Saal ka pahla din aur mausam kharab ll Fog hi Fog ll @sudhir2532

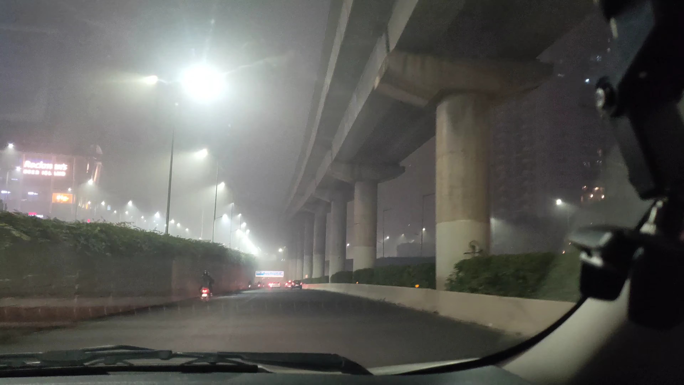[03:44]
देख लेना same location की आपको पता चले का difference बहुत ज है क्यों हो गया इसका मतलब है कल बहुत होने